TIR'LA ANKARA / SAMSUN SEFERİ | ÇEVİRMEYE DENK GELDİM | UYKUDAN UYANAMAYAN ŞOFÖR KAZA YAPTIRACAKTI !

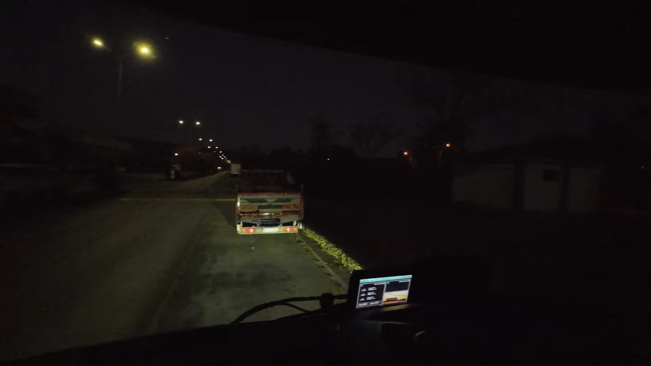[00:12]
2024 Pazartesi. Saatimiz 6.40 civarları. Aracımızı çalıştırdık. Hava derecesi 3 derece diyor ama aynı 0 ya da eksi 2 gibi falan var.
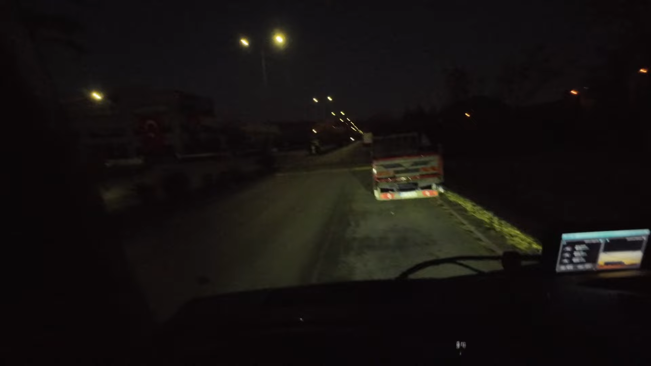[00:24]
Soğuk yani. Aracımızı kontrol ettik, güneş doğmak üzere.